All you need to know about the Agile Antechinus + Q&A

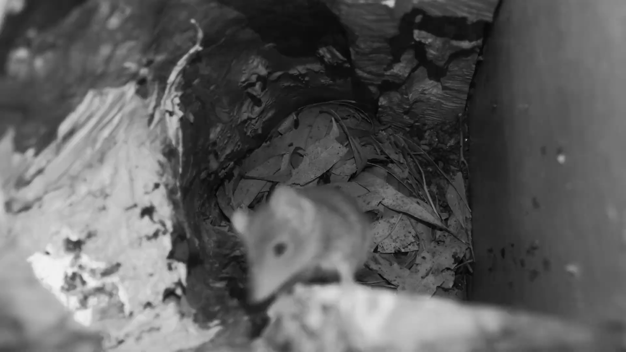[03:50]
this behavior continues when females start a communal nesting site the more aggressive female will control who sleeps in the nest and who is not welcome
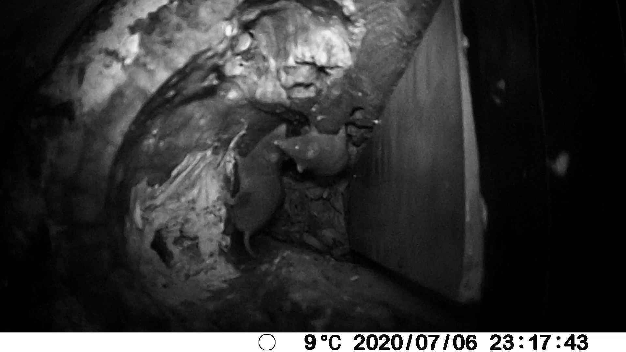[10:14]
when I came to check the camera one saturday morning there it was how they go about mating so the males would come and visit the females
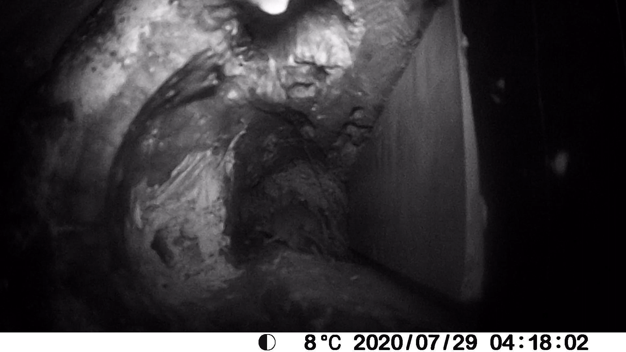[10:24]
and the females would come and visit the males because there was a particular male took
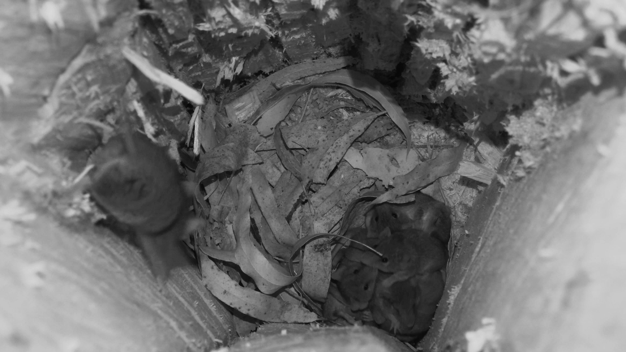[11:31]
coming back inside the nesting hollow check up on them make sure everything's all right and then she'd leave and she'd do that about four times a day and through the night as well